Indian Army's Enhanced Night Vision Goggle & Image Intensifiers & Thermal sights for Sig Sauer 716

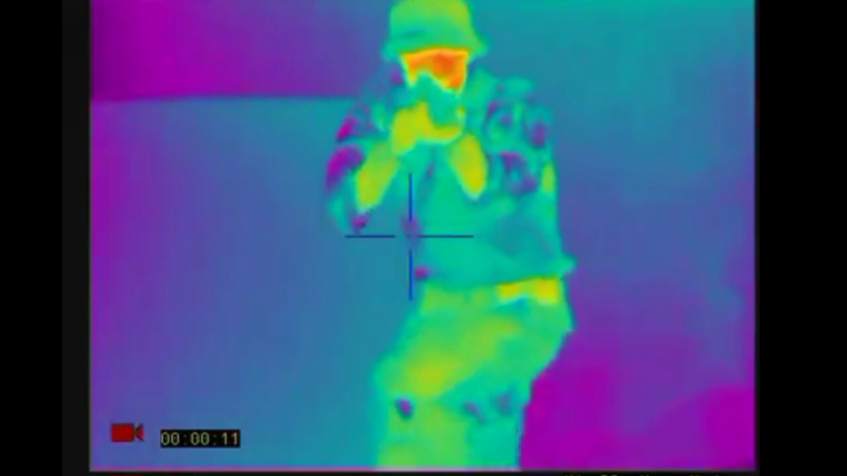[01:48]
soldiers to aim up to 500 meters and to detect human target at minimum 600 meters.
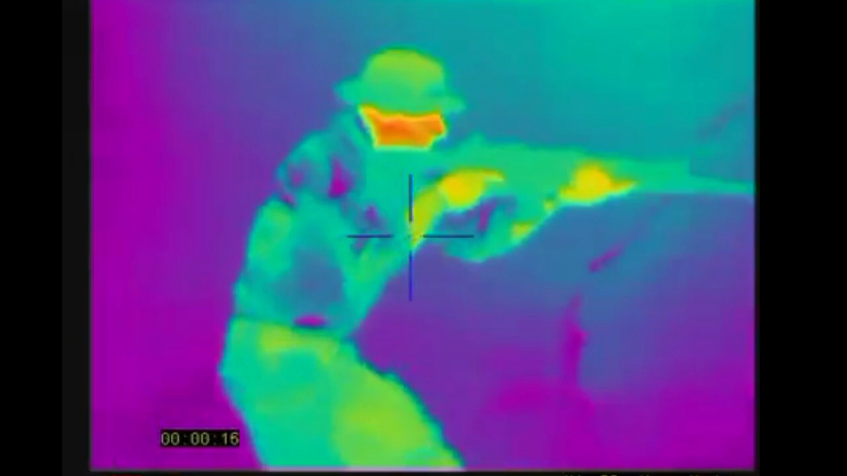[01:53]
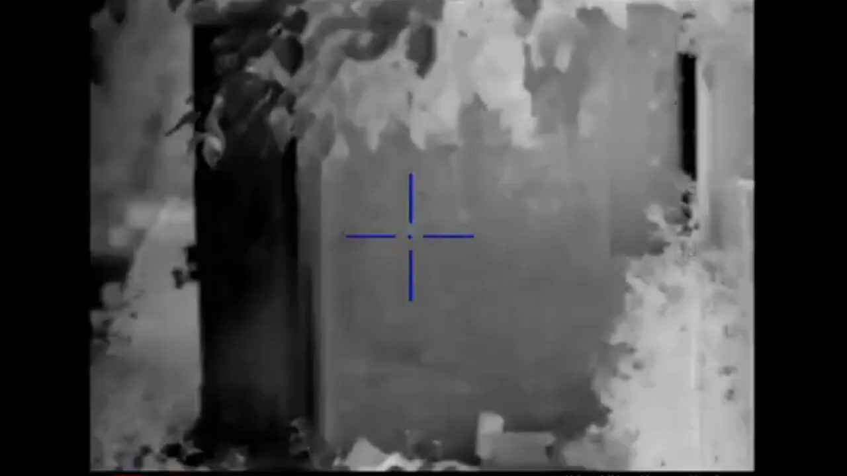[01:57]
Another key Army requirement is that sights should have a
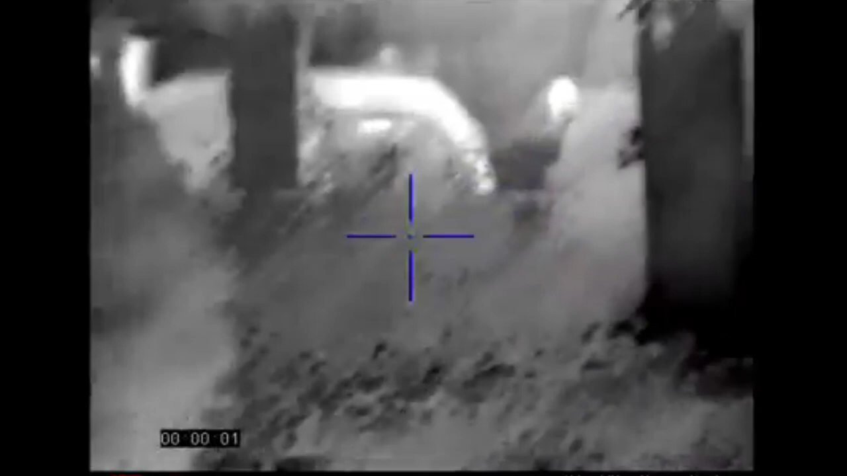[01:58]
service life of 10,000 hours of operation or 10 years whichever is earlier.
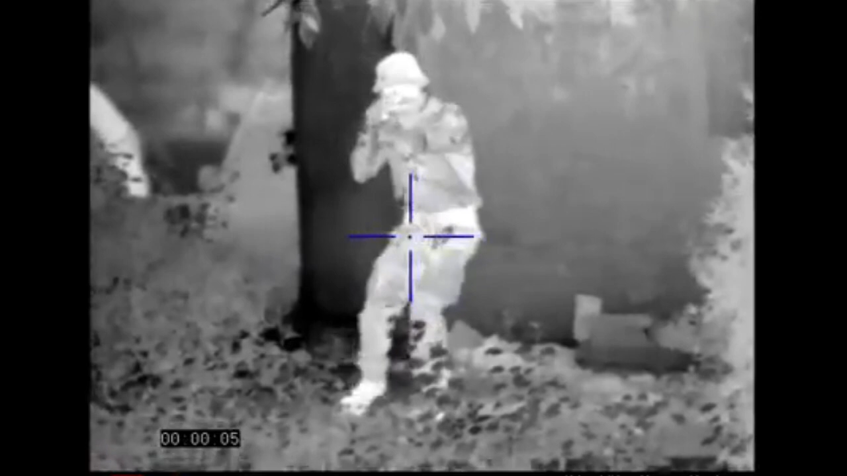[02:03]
The RFI for thermal imaging based sights states that
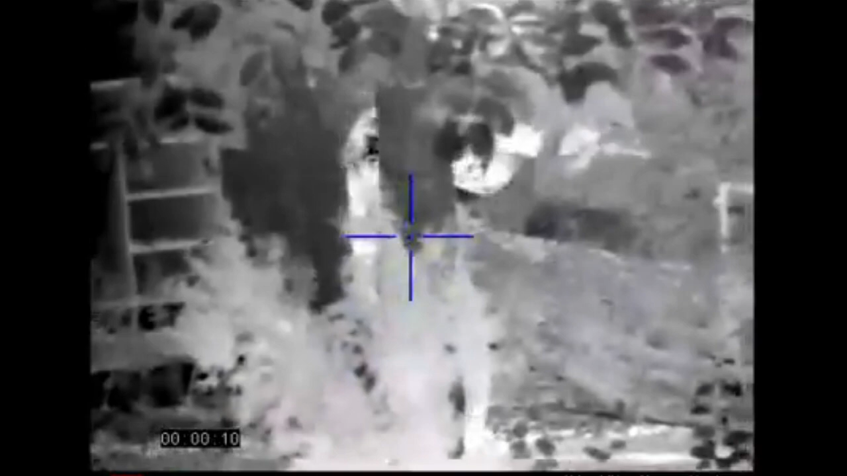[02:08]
it should facilitate accurate engagement of targets at a range of 500 meters.
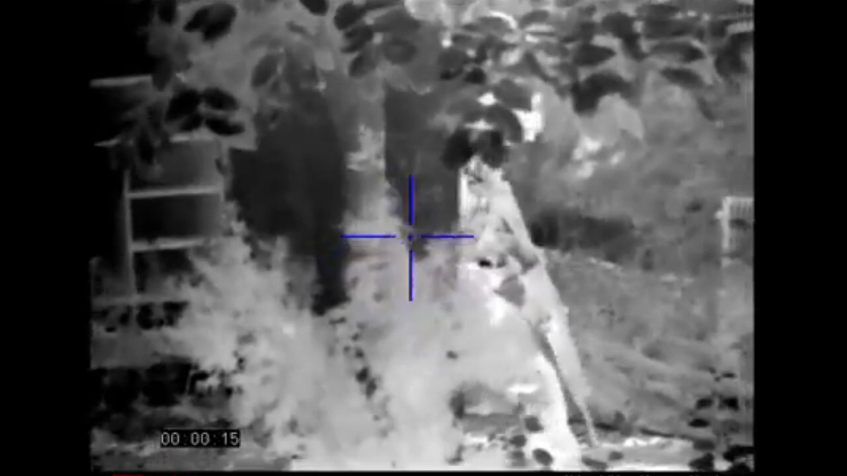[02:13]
The sights should be able to detect moving human target at 800 meters and recognize it at 500 meters.